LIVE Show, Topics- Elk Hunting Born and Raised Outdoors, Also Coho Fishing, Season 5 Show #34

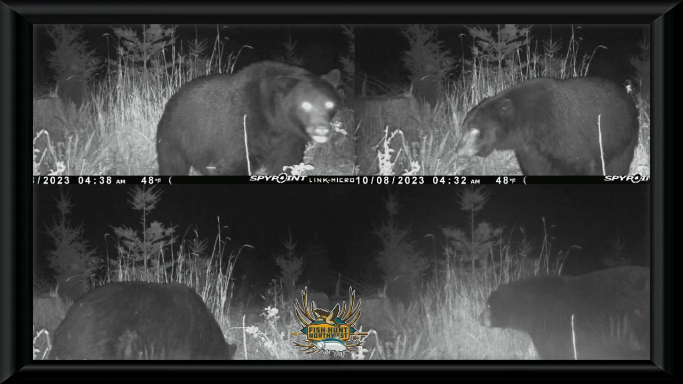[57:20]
If you guys have been following us on Facebook, you'll notice that I put this bear up. I had a lot of people weigh in on this, and no pun intended, but that bear is right around a 300-pound bear. If that guy decides to show during daylight hours, I may have to tattoo him, although I don't really want to shoot a bear, but that one is definitely worth doing. And I got a couple nice bucks in there as well that I've been chasing.
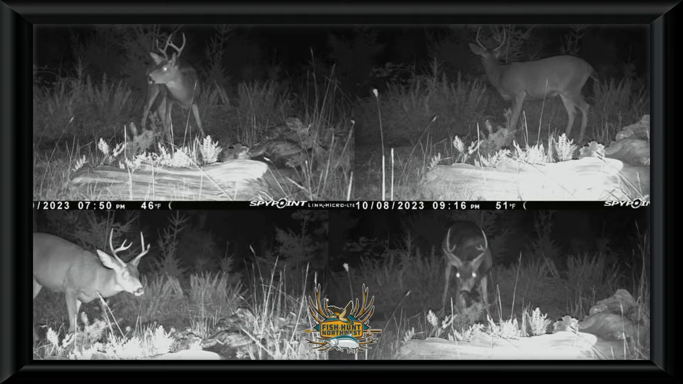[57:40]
There's a couple nice size 3-points. That's one of the bigger ones. Hopefully you guys have a lot of activity on your trail cams and can take advantage of the current modern rifle season,